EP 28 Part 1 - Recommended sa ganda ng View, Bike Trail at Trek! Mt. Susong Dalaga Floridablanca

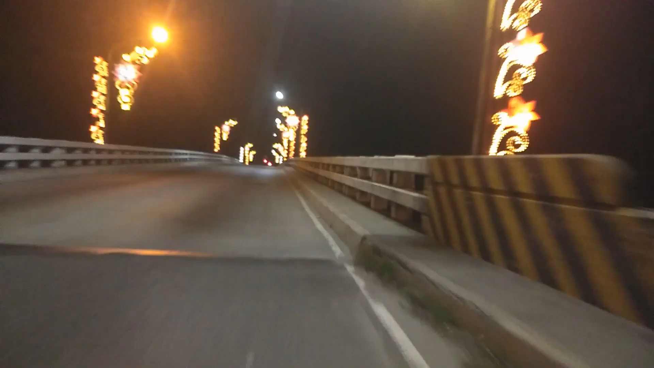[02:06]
Yo, maliwanag dito, pwedeng mag-shoot. So, nandito ako ngayon sa Angeles Pandan Road, guys.